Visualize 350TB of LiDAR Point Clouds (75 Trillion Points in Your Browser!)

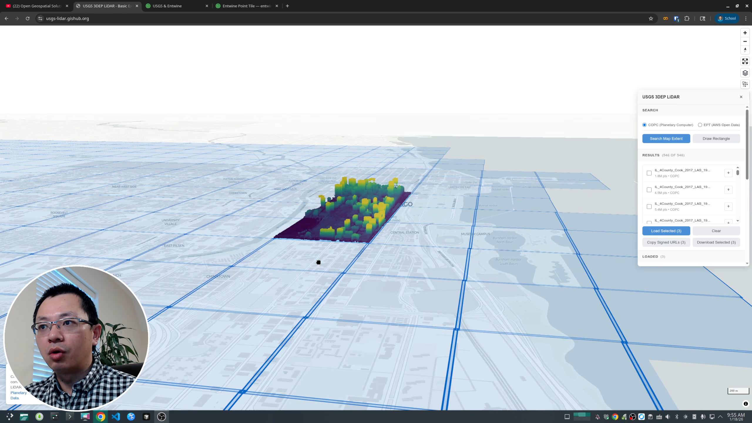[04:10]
own plenty uh plenty three computer account to access that but look at this it's pretty cool
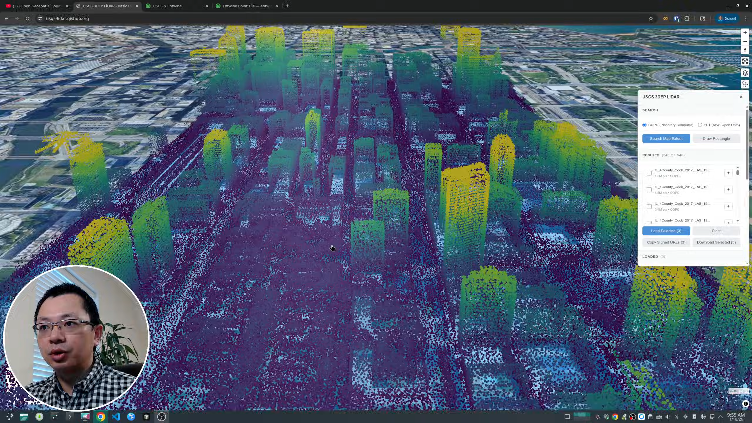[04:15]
so you can visualize the data um on the fly
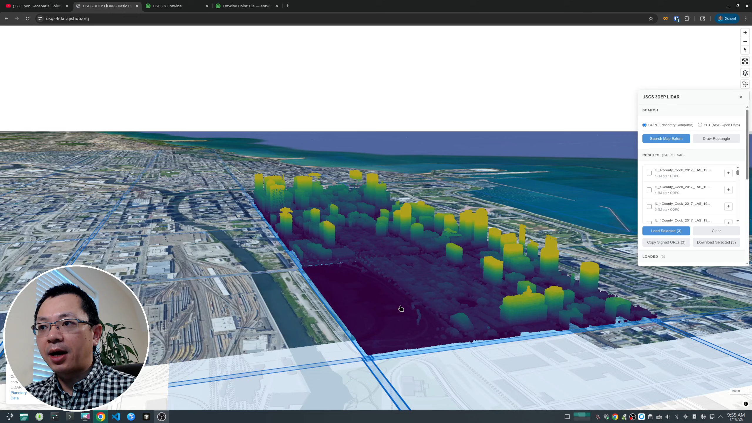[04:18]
without having to download the data and the other thing i want to show you here is that i have added new functionality that allows you to change the visualization uh color map so previously it's just using this uh same color here but now i've added this one if you look at the uh
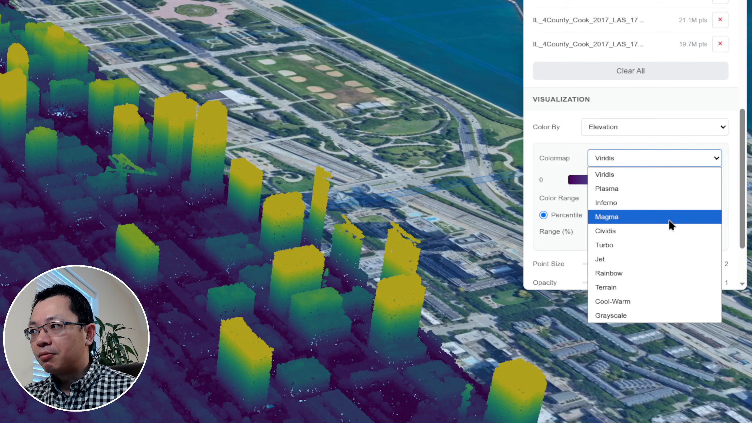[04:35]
right here i have different color maps so you can select them you can change them uh interactively
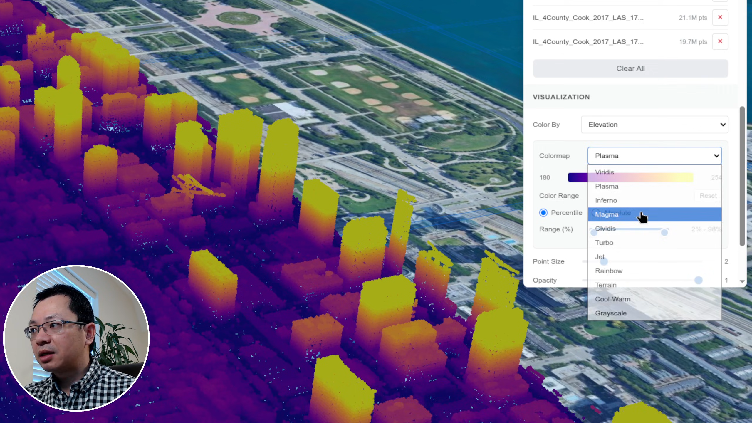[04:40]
so these are some of the common color map
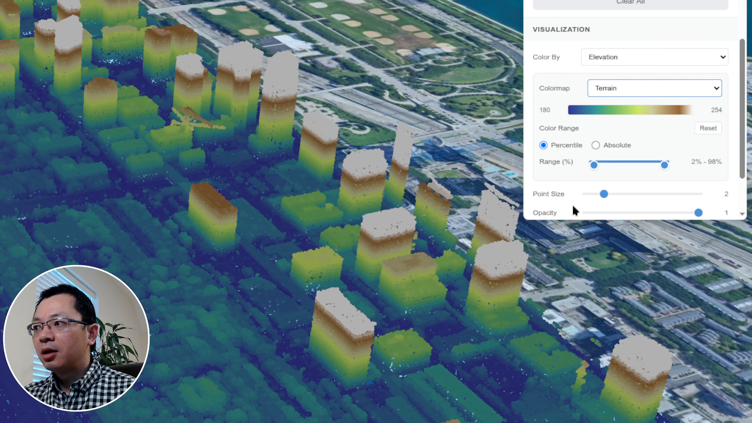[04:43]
uh similar to map prop dip so if you have ever ever used map probably you might be
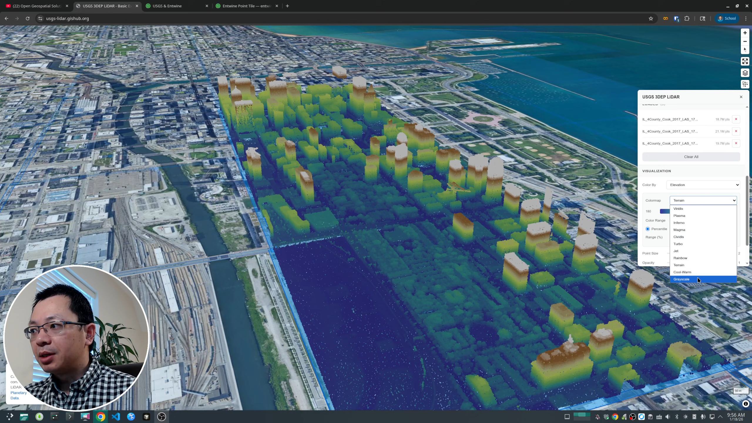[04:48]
familiar with this so you can change each one here
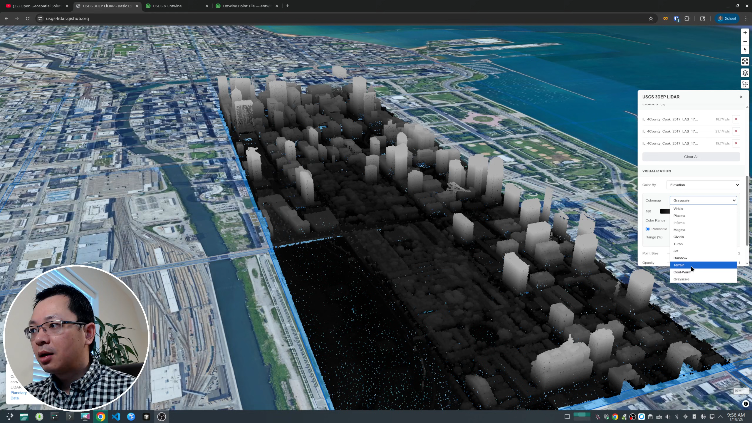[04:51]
and let me switch to the one um the the default color map
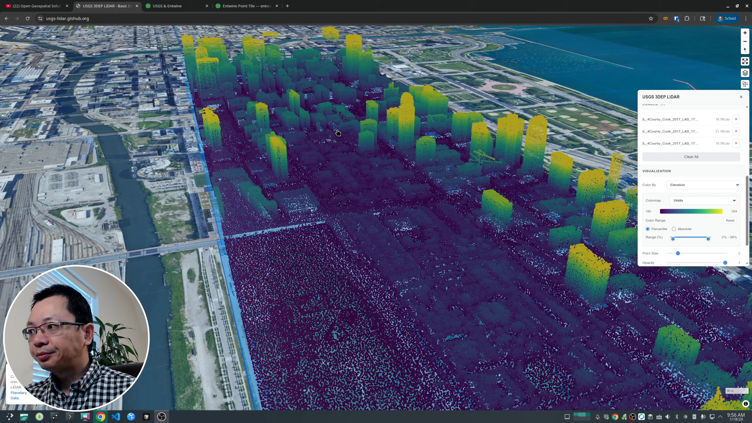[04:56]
also allows you to uh change the value range right so sometimes if you have some outliers uh very high extreme high values and also extreme low values it might skill your data set so your visualization might not look very good so if that's the case you
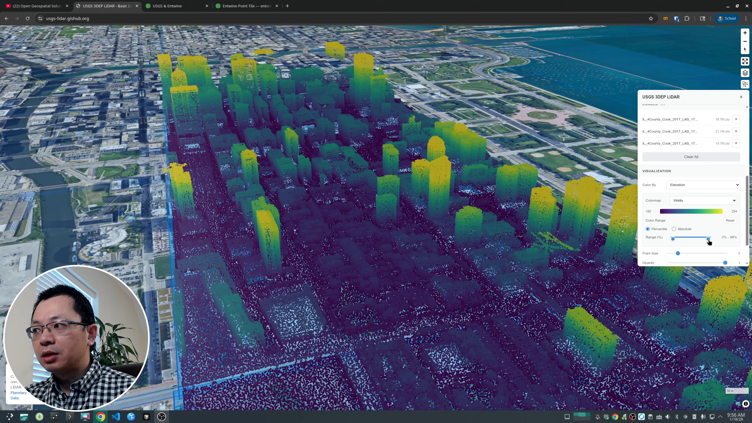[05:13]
can change the range so for example here you can change the slider and look at the color bar here at the top also shows the label so these are basically being updated dynamically so if i switch change the slider you will see has been changed right so if you change the maximum value to a lower range that means uh
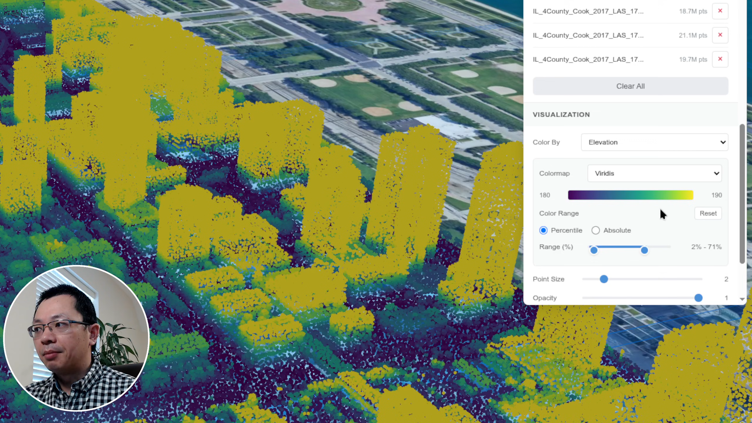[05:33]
more of the points are going to be rendered as the yellow color similarly uh you can also switch from the left uh to the right all right so most of the points will be in blue color so this allows you to easily change the value range for
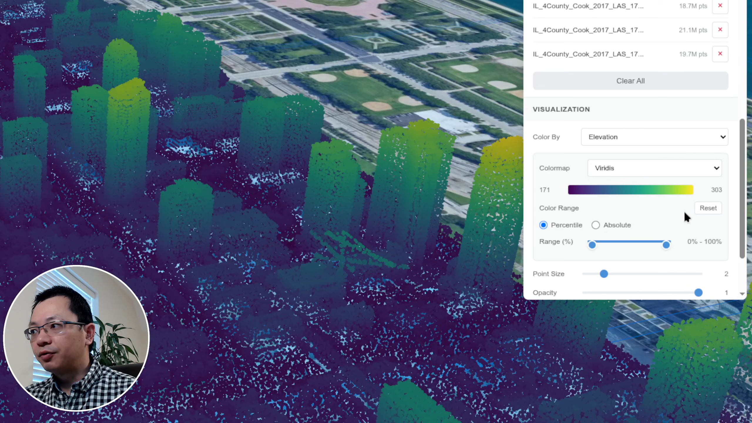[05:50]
visualization you can click the reset to go back to the original one if you know the absolute value you can also use this absolute so here you can also drag from the left to right so you can see the rank from 180 to 255 right
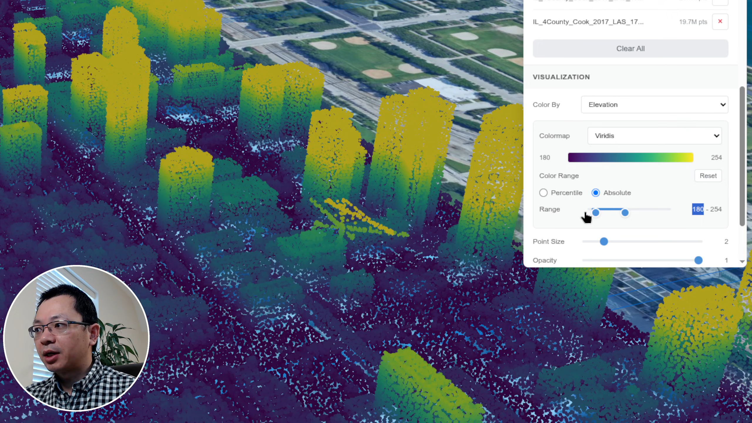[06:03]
so the minimum value if you go to the all the way to the end 168 and all the way to the right so these are basically the minimum and the maximum
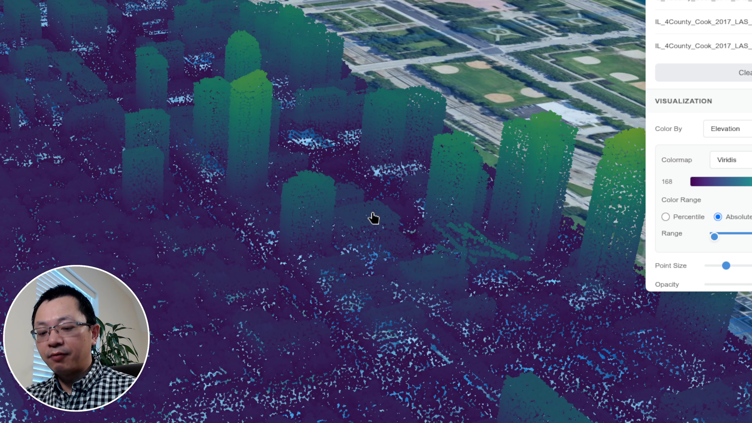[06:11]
value as you can see right now it is kind of a old very dark blue because uh there are a lot of low values and also a lot of high values so you might want to use this one reset uh then
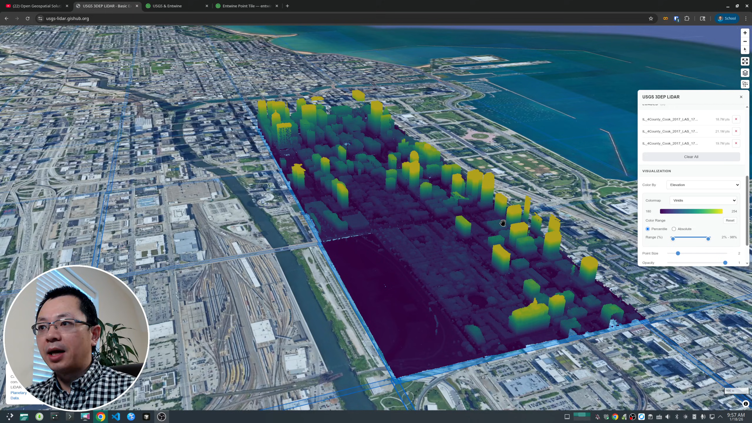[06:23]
it should give you a much better result um if you want to so this give you a better way to for to control the visualization rather than using the default one and there's another one here the elevation filter this one is um useful when you want to remove them some of the points for the color map here that one we still saw all the points but just give you a better color contrast but for the elevation filter you can filter out some of the for example here high
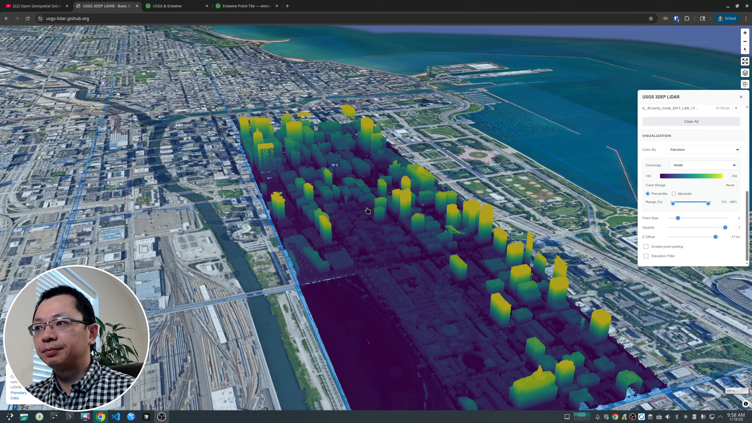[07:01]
elevation points you can remove them so they are not showing here on the map if this is what you want so these two serve uh for different purposes and it's up to you which one uh you want to use okay so this is one way to um visualize the data using the way that i introduced in the last video but i added this new color map
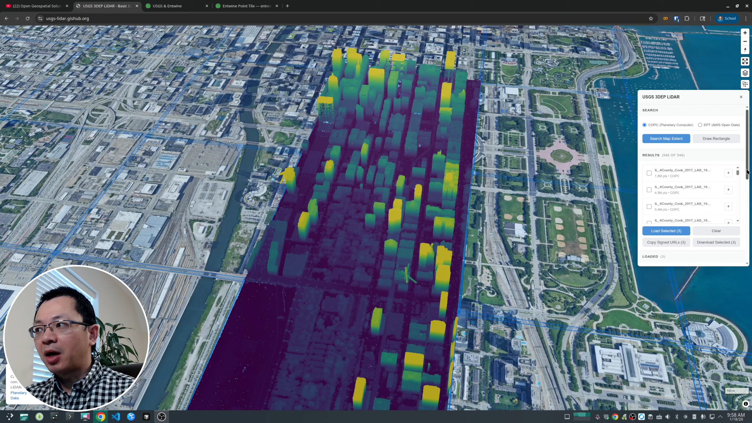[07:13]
option so that's why i want to show you in here now let's take a look at the second way so let me clear all the data layer and